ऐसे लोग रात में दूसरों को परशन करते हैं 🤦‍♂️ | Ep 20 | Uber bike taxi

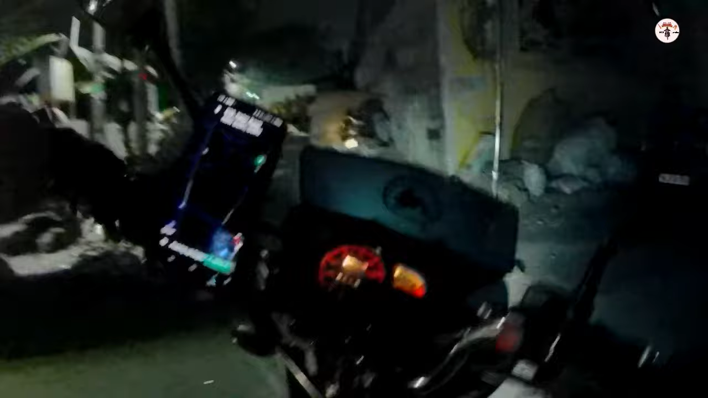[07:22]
थोड़ी सी कंजेस्टेड एरिया दोस्त। भैया कबीर बस्ती 628 कहाँ पड़ेगा? यही है 628 नंबर।
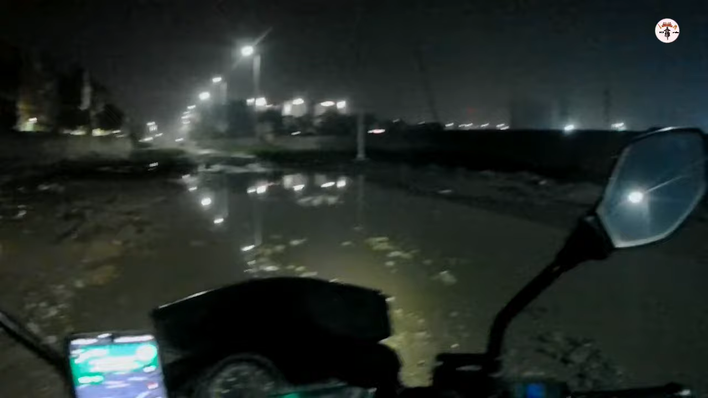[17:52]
इसे कैसे जाऊंगा मैं। गड्ढे का कोई भरोसा नहीं है, बात यही है।
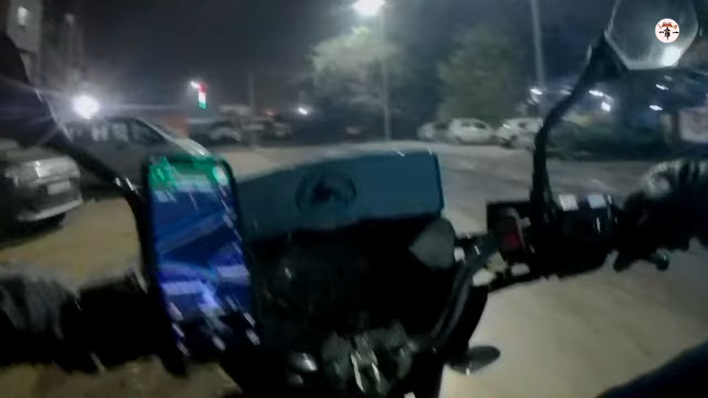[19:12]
सारी ऐसा राइड मिला वहाँ इतनी धूल उड़ता है, मास्क पहनने के बाद भी मेरे नाक बंद हो गए, जुकाम हो गया। चलो जी, लद्दाख तो क्रॉस कर दिया मैंने, जस्ट मेन रोड पे आ रहा हूँ। चलो मेन रोड पहुँच गया, ओके, कहीं राइडर कैंसिल ना करे,